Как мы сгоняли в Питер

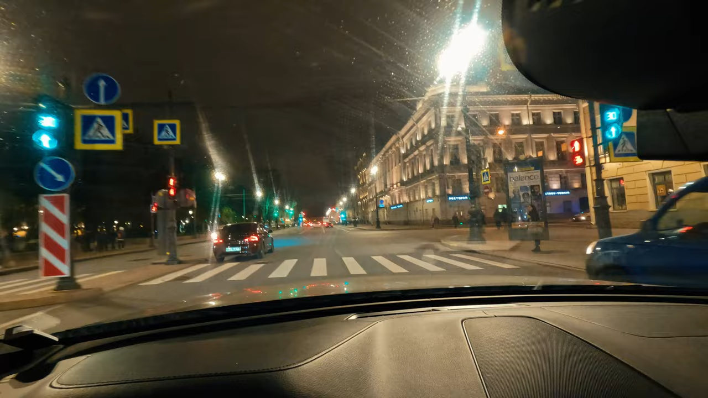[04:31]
У нас на горизонте Эрмитаж Чуть-чуть проезжаем все это дело Ну завтра
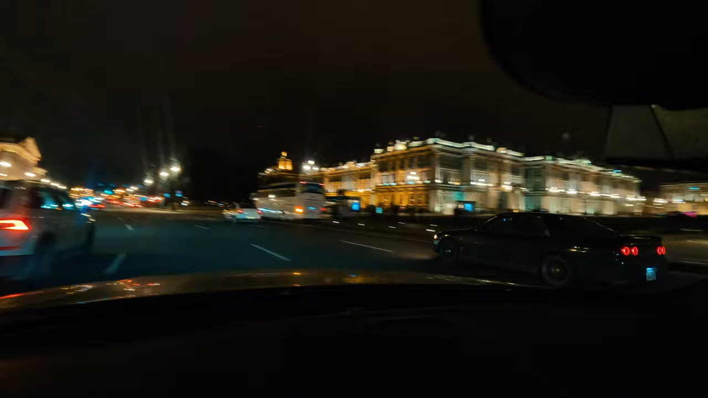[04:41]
здесь все посмотрим днем Мне нравится Подсветку сделали классно Я когда сюда путешествовал еще будучи школьником Было похоже
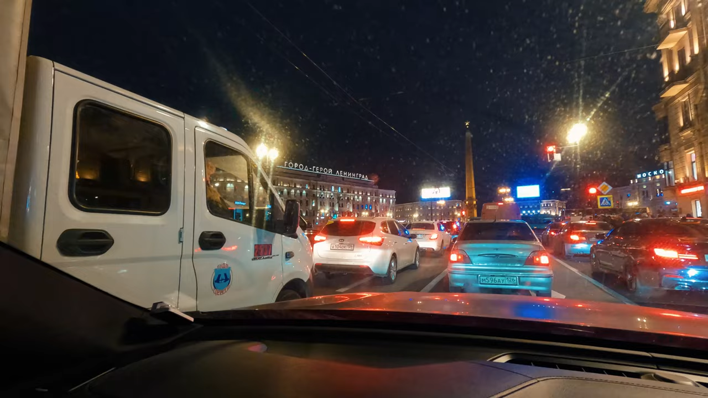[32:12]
Практически на месте. Вон, легендарная вывеска. Город-герой Ленинград. Стелла. И вот там справа, Московский вокзал. Куда приезжают все москвичи. А у нас, если помните, Ленинградский вокзал. Я есть буду сегодня.